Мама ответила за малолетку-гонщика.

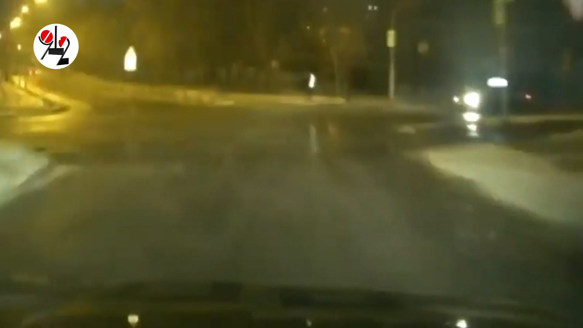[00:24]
Машина гоняла дерзко, с явным превышением скорости и в целом ни разу не безопасна для окружающих. Поэтому вскоре ей на хвост села ГИБДДшная машина с требованием немедленной и безоговорочной остановки. Этот момент породил даже раскол в салоне Гранты. Дружки рулевого стали требовать от него, чтобы он выписал себе тормозов, и уже подумывали, а не навалять ли ему за то, что он их посылает в ответ. Но тут все дружно приехали. Ему пришлось таки тормозить, потому что полицейские загнали их в тупик.